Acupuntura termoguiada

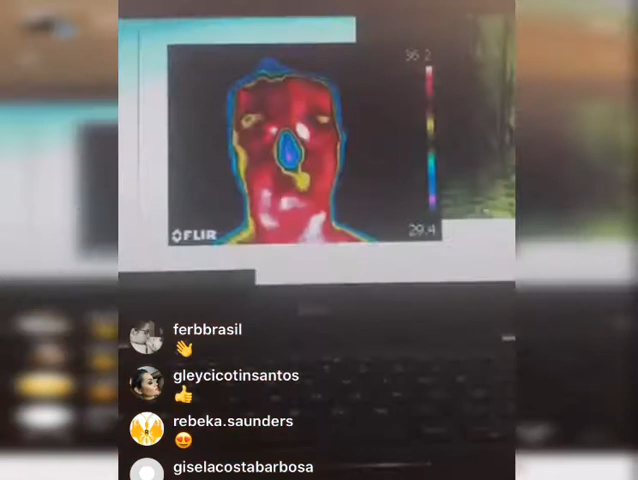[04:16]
Então tá, essa aqui é uma imagem térmica, tá? Uma imagem térmica sem tratamento, sem a manipulação da temperatura, porque a gente usa daí um software pra ajustar essas temperaturas e limpar essa imagem. Essa imagem agora, ela tá muito crua, tá muito grosseira. Mas essa é um exemplo de uma imagem térmica de face. Nossa, mas e o que que significa tudo isso? Então, vamos lá.
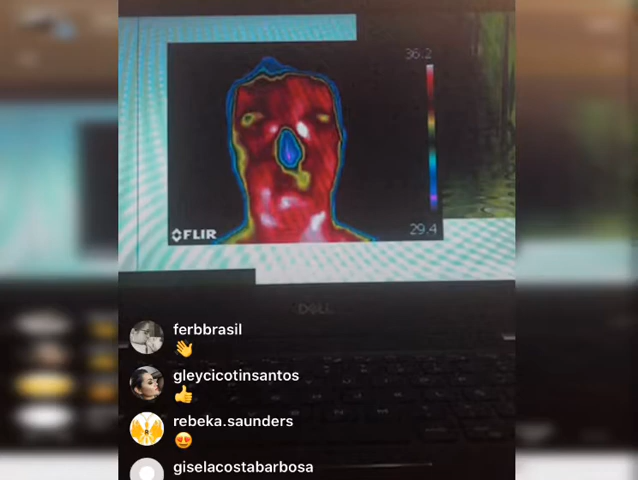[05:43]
Então, quando a gente divide o paciente aqui no meio, se a gente tiver padrões de temperaturas similares, é normal. Agora, se você tiver uma ruptura de simetria entre um espaço e o outro, isso significa o quê? Que nós temos um metabolismo bem alterado naquela região.